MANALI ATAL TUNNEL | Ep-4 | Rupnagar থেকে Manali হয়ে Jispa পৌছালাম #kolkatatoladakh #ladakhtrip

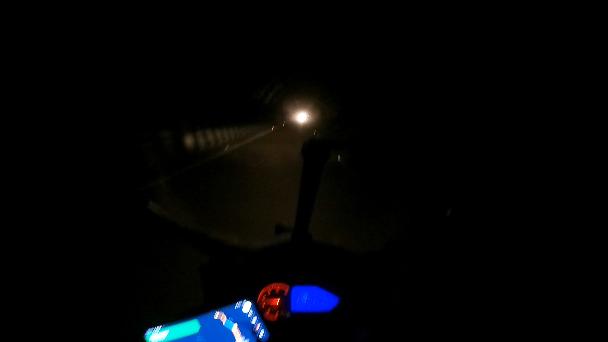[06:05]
আর এটা টানেলটার মধ্যে কোনো লাইট নেই কিন্তু, পুরো অন্ধকার টানেলটা।
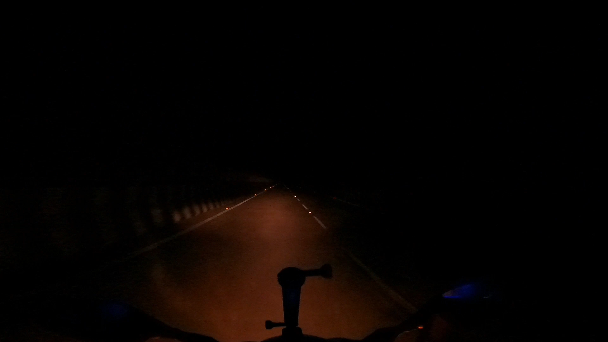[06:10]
চারটে ইন্ডিকেটর জ্বালিয়ে দিয়েছি, জ্বালিয়ে দিয়ে যাচ্ছি।